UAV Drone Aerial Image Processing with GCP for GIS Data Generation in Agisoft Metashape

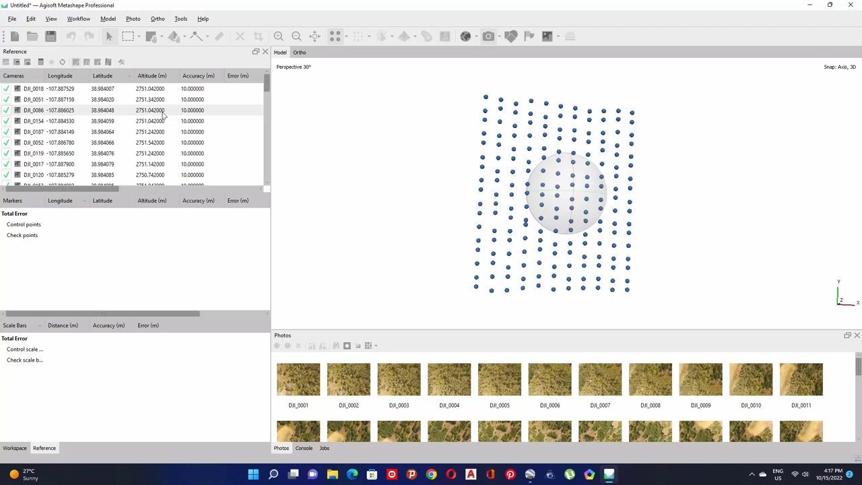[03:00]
The additional columns related to the accuracy of the model. So now Aligning Photos. So to align photos, go to Workflow and click on Align Photos.
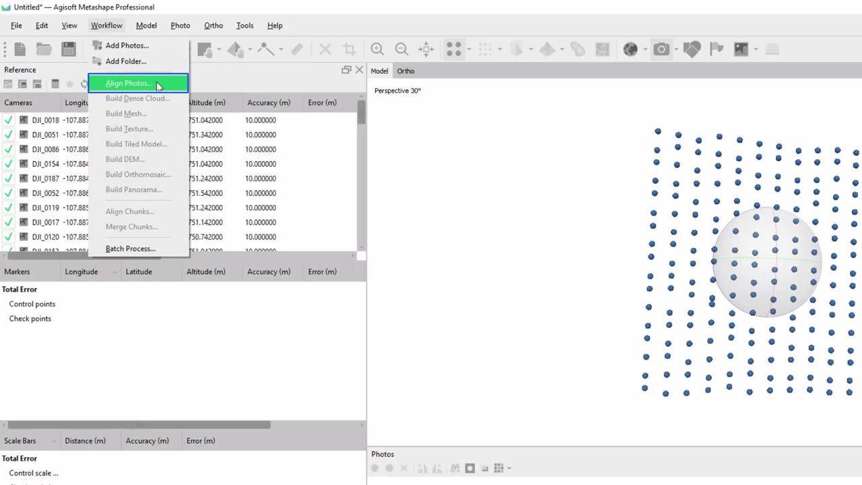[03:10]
Then set Accuracy to High and check the boxes for both Generic Preselection and Reference Preselection.
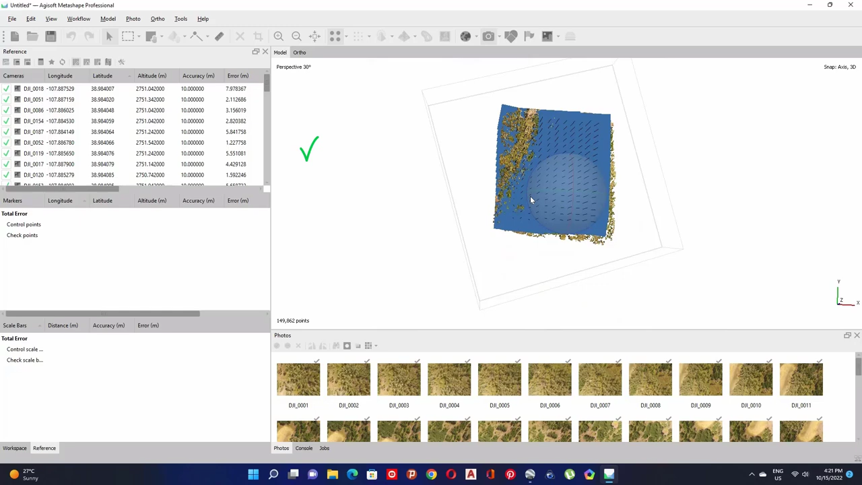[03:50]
So you should verify that the sparse point cloud is within the region.
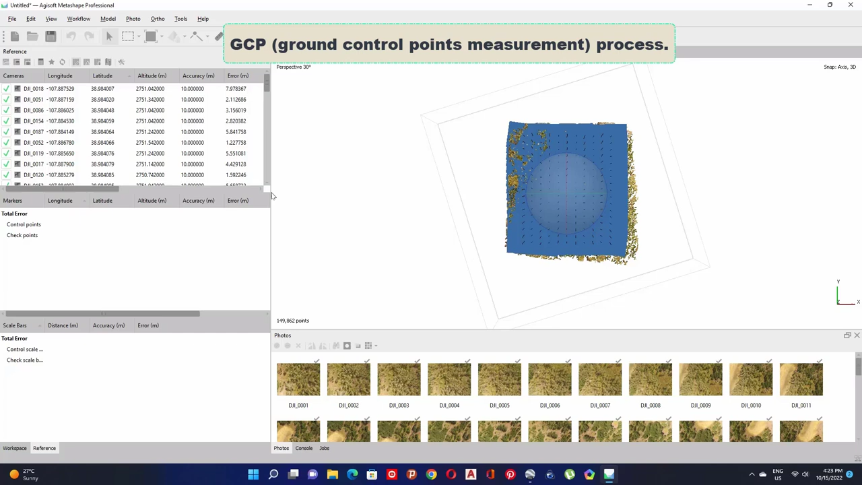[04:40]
Then click on this navigation button to unselect Resize Region. So now let's start GCP measurement process. So before loading GCP point, we should convert coordinate of images.
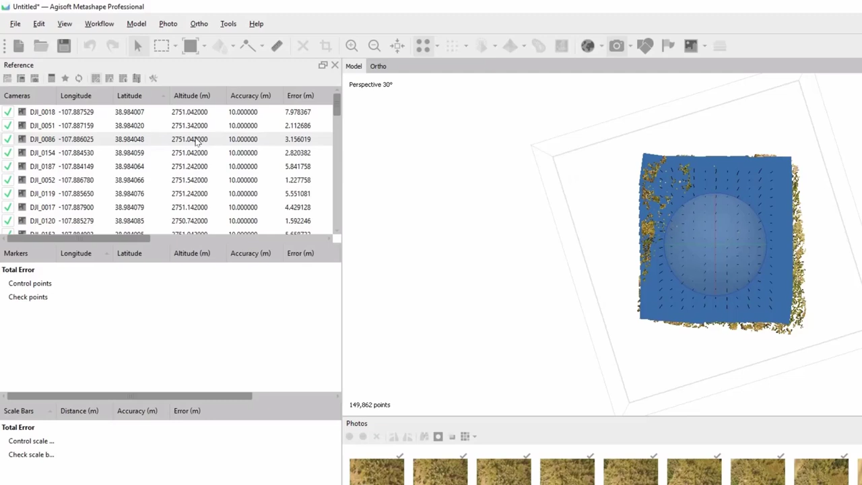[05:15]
So click on Convert Tool and enter Reference tab.